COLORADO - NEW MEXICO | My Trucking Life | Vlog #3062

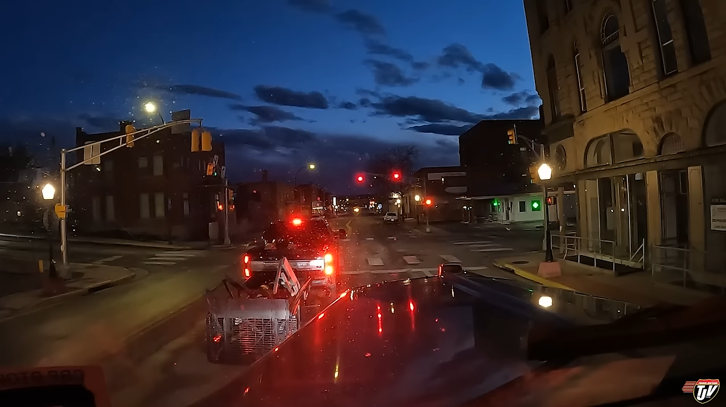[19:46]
He's in the turning lane, but he's also in the through lane.
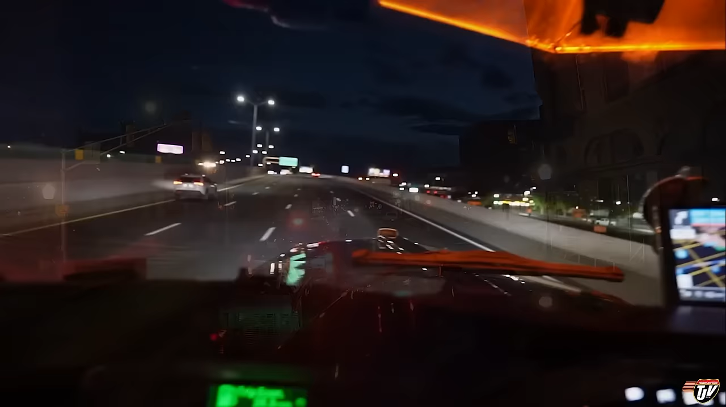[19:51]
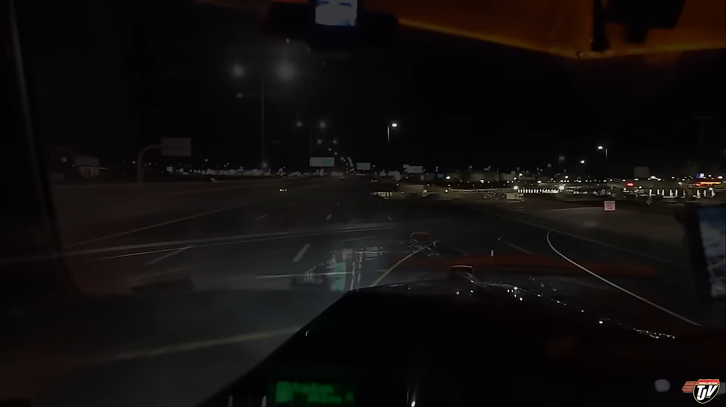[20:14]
Travel Plaza. It's also a massive casino, apparently.
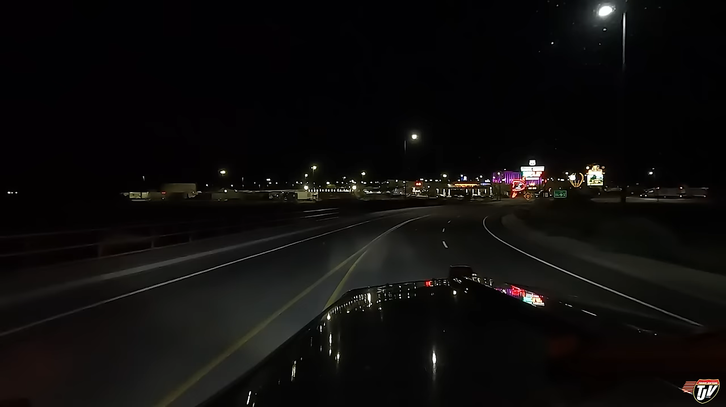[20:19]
This place is huge. Wow. The truck parking off to the left, casino to the straight. I'm not going to be going to the casino. I don't got any money to blow right now, and
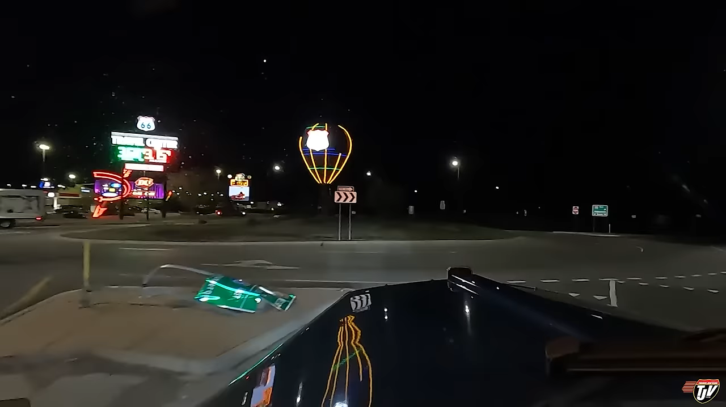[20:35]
I don't really feel like it. At the roundabout, take the third exit. Well, I'm not opposed to it every now and then.
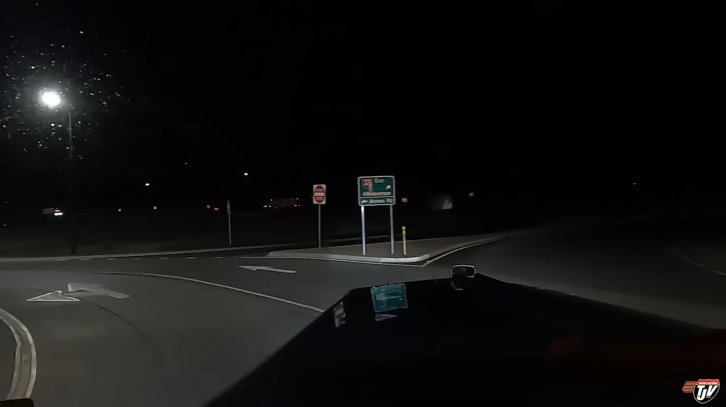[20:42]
Like sometimes I'll take like 40 bucks and go play some slots, see what happens, but not tonight. Though it would be kind of cool because it'd be like a special occasion, right? Not like I'm through New Mexico all the time. Might as well go through, throw a few bucks in the slots, but nah.
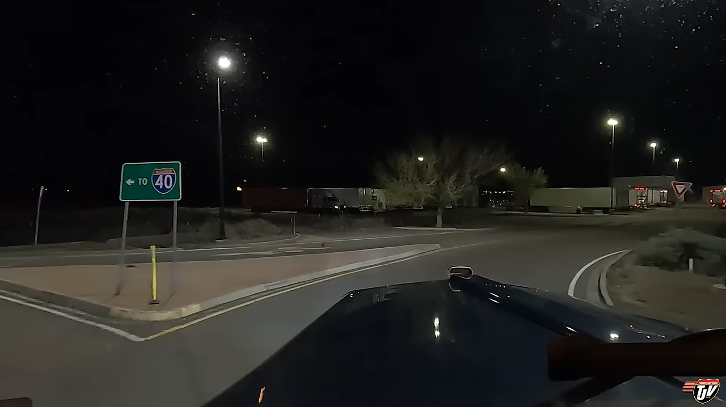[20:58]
I don't got any money for that right now. So this is Route 66 Travel Plaza, exit 140, Interstate 40, New Mexico. West of Albuquerque.
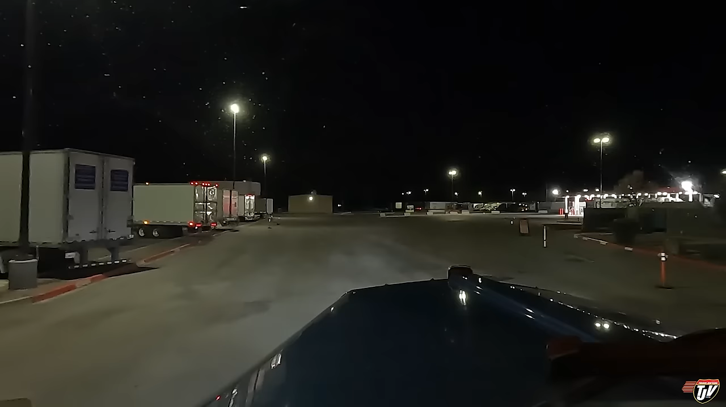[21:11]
There's two of these. This is the easternmost one. Another half hour west is another one, according to the map.
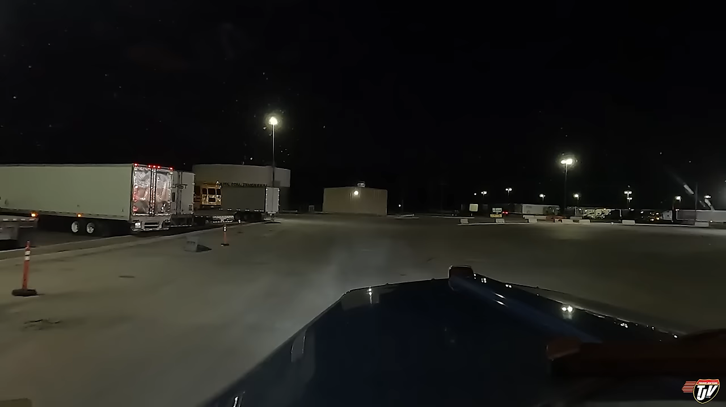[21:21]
I'm seeing lots of parking here already. Just off to my left. I'm just gonna go do a quick loop of the parking lot and try to get my bearings here. I've never been to this place, obviously, so I wanna make sure I get the best spot possible. Fuel pumps off to the right. I don't need to grab fuel. And all this parking off over here. Wow.
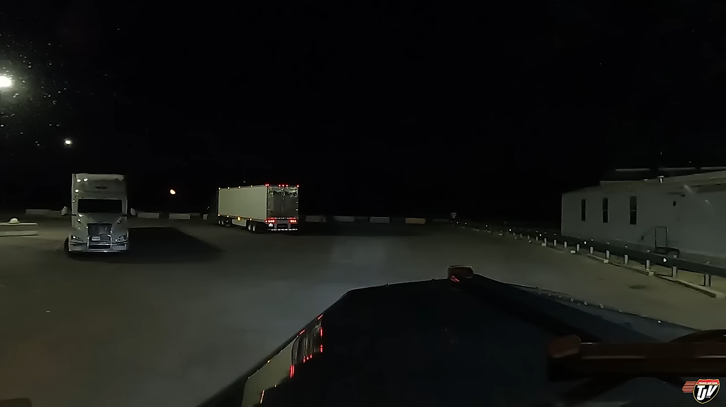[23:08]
This guy parked all by himself all the way at the back. Should I pull up right beside him and make him think I'm gonna park right beside him? Parked all the way back here to be alone, then I come in right after he parks.
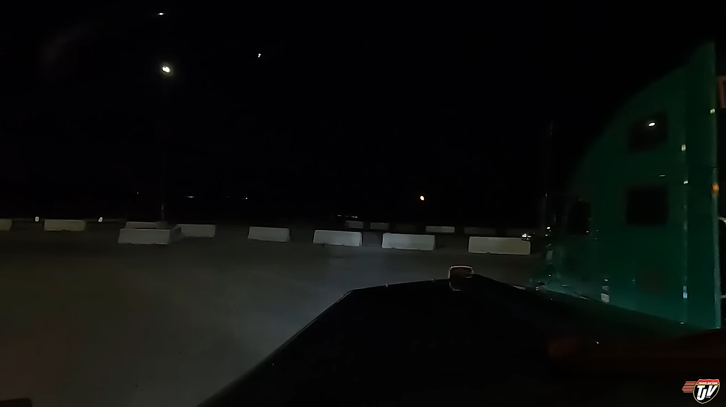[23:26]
I'm just kidding. You can have your quiet spot. I'm just doing a loop.